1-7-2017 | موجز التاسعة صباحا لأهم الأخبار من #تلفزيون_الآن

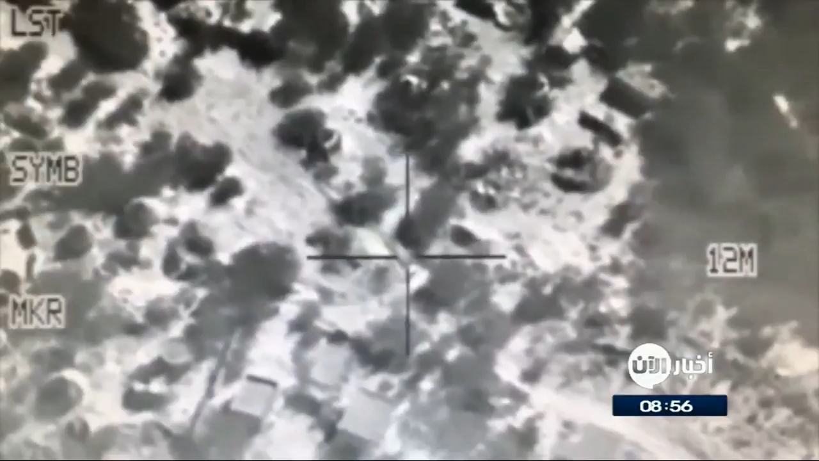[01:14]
اعلنت مصادر عسكرية وطبية يمنية قتل خمسة وعشرين فردا من ميليشيات
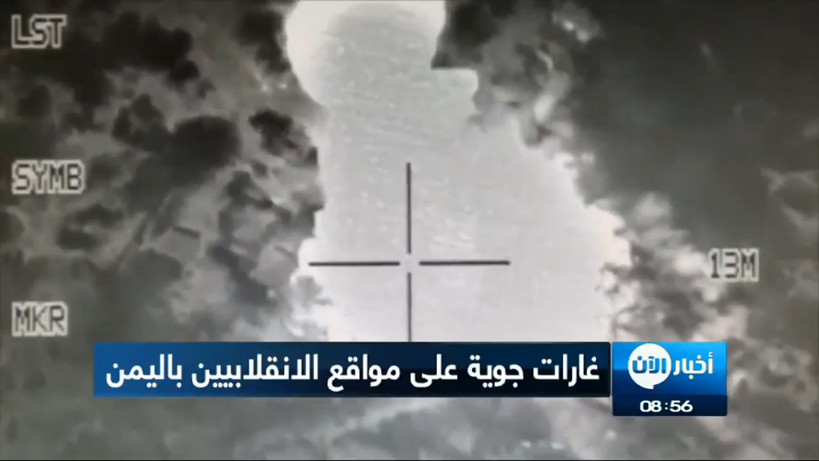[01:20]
الحوثي في غارات للتحالف العربي ومواجهات على الارض مع قوات الشرعية في جبهات السحل الغربي